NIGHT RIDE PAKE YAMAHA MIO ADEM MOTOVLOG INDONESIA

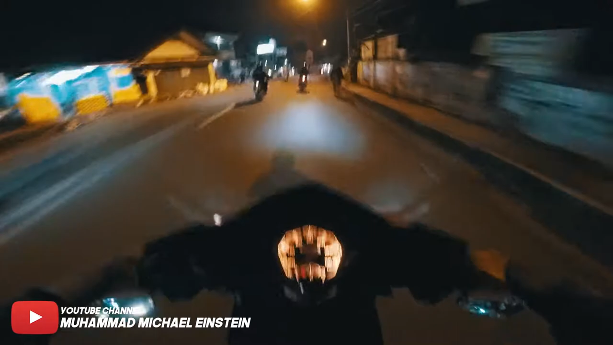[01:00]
Lagi gak pake jam lagi anjir. Pokoknya sekarang masih jam 8an kayaknya ya. Jam 8an atau jam 9an gue gak tau. Jam 8an kayaknya. Anjir ngapain nih orang berhenti tengah-tengah tolo.
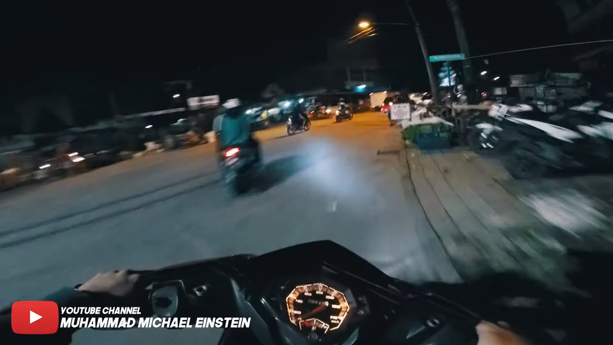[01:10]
Mengerikan anjirnya. Ya jadi ini kita lagi naik ride bertiga. Gatuh mungkin bakal ada yang lain nanti nyusul di self. Ini cuacanya malam ini kayaknya enak banget buat NR anjir.
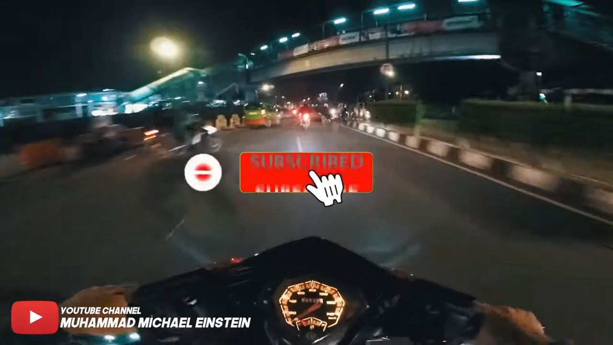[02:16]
Wow. Dikebar. Au. Gila ini berisik banget ini anjir. Gue di belakang mereka berdua. Pantes aja yang si Adnan suka bilang. Serem banget suaranya. Emang serem anjir. Wits. Kalau angkot goblok.
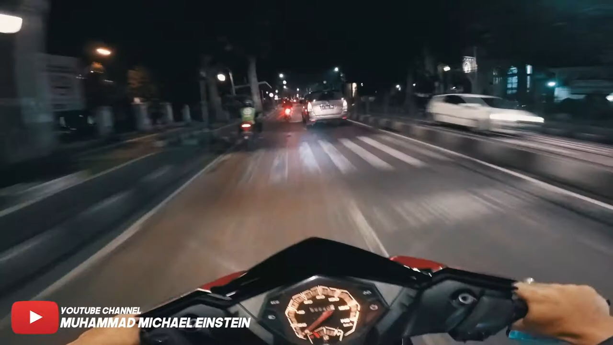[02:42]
Angkot tuh suka barbar anjir. Lebih barbar dari motor. Tiba-tiba dari kiri mau ke kanan anjir. Hampir aja gue di jepit sama angkot.
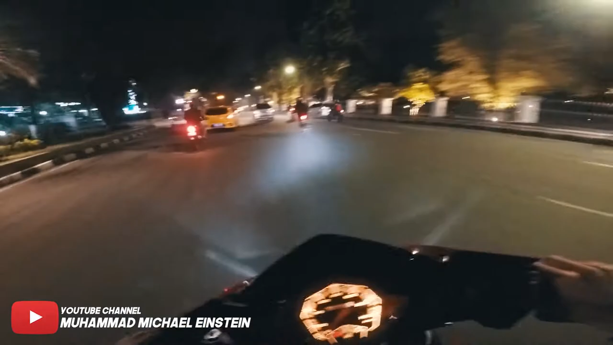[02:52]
Anjir. Pake Mio ngebut. Gue ngeri pake Matic anjir. Ngeri low side. Anjir. Pocat. Si Jol. Kenapa Jol? Hampir aja lo crash. Goblo, goblok. Ada lubang dihantem lo Majol.
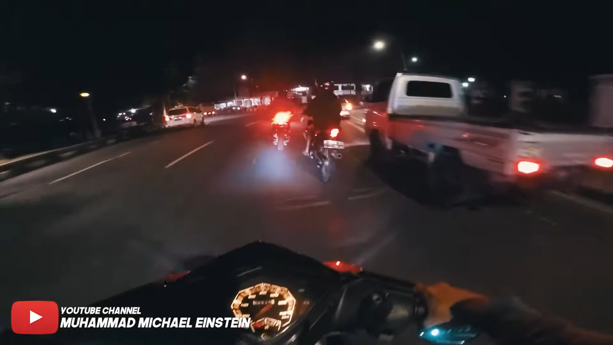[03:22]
Ini enak banget nih. Kalau miring disini nih. Cuman gue gak bisa miring. Soalnya pake motor orang.
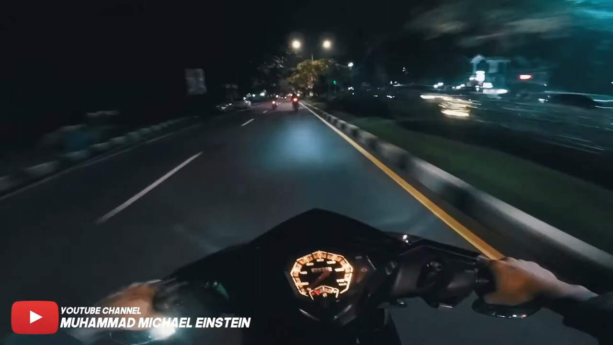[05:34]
Ini kenapa suka mati, nyala. Mati, nyala sih, Jul. Tuh, hidup lagi anjing. Kalau kena, tuh hidup lagi ngoblok. Ih, hidup lagi ngoblok. Aneh sih ya ini. Apa sih namanya?